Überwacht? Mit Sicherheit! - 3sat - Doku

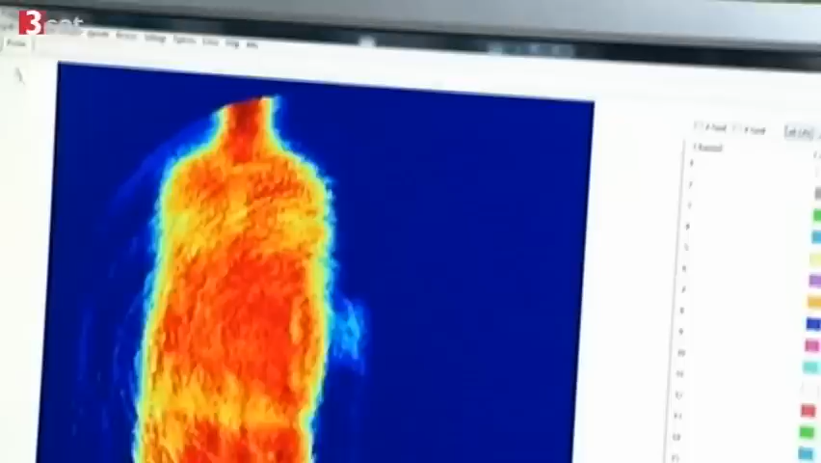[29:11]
Wie gut gelingt es der Terraherz-Kamera, Waffen und andere gefährliche Objekte aufzuspüren? Ein Messer aus Keramik, Plastik-Sprengstoff oder eine Kunststoffpistole.
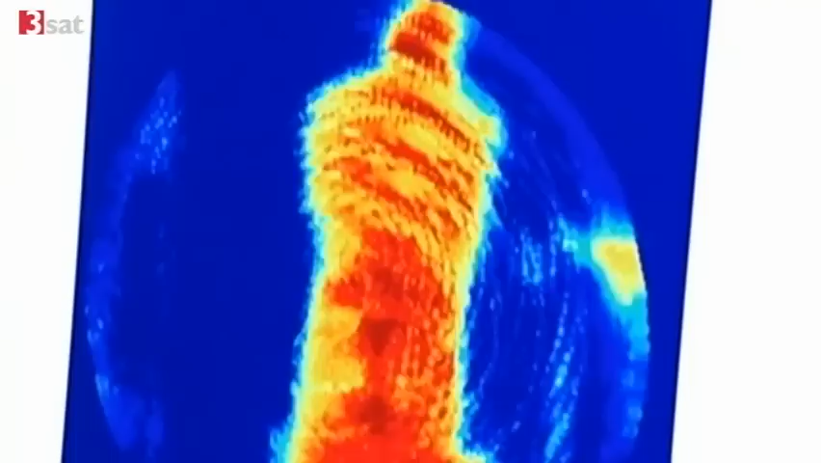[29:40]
Anatomische Details sind auf dem Wärmebild kaum auszumachen.
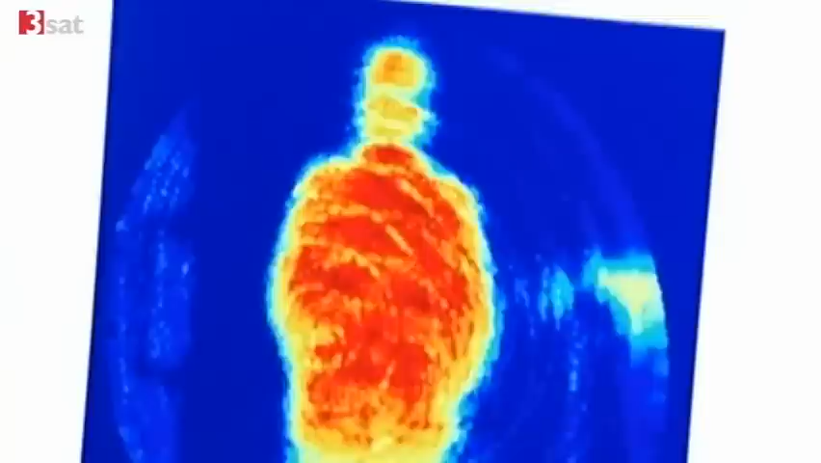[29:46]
Anders als bei den viel kritisierten Nacktscannern.
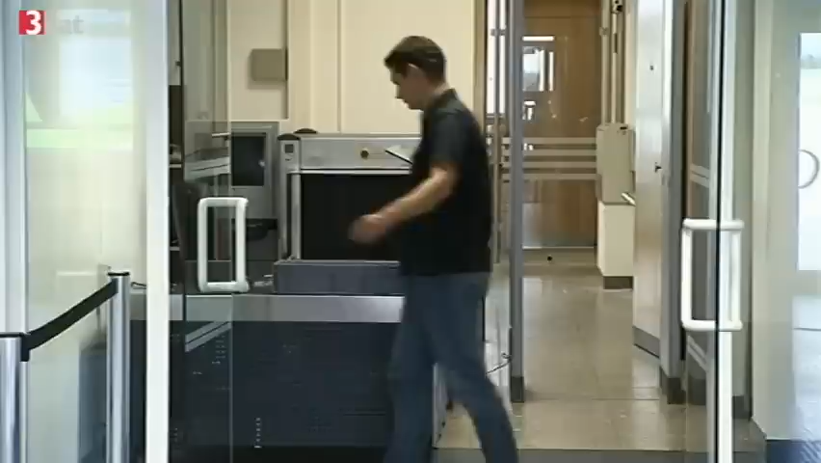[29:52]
Ein Objekt unter der Kleidung zu verstecken, ist nahezu unmöglich.
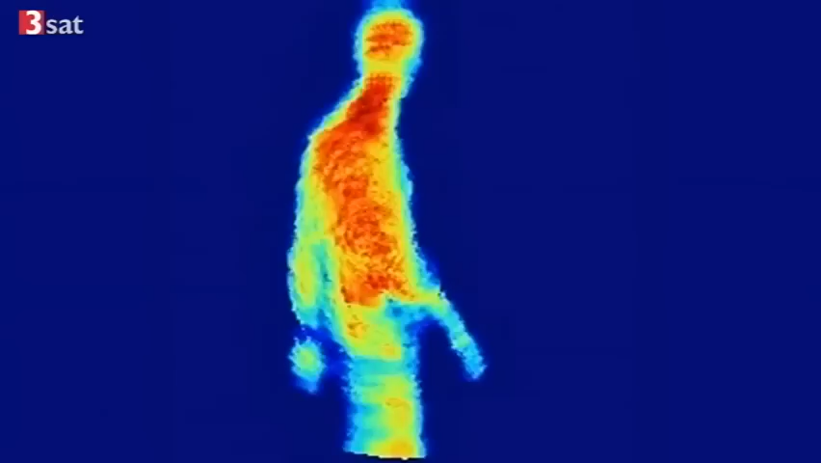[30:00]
Noch ist der Bildausschnitt auf einen Meter zwanzig beschränkt.
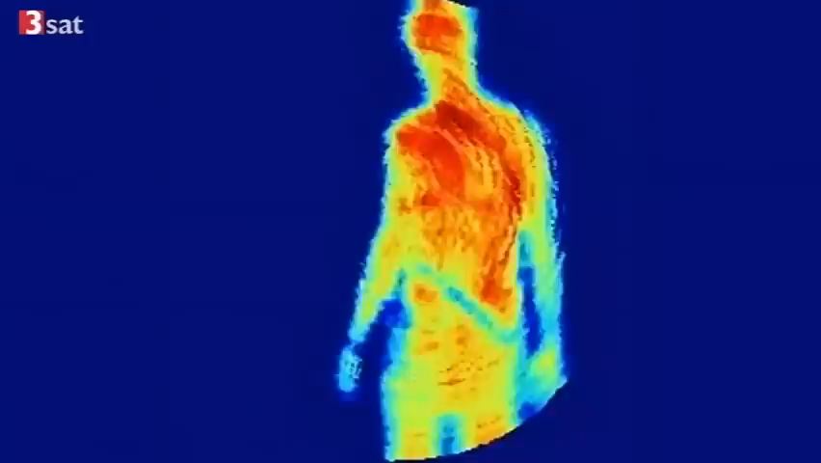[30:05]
Mays Ziel ist es, die ganze Person zu erfassen und die Bildauflösung zu verbessern.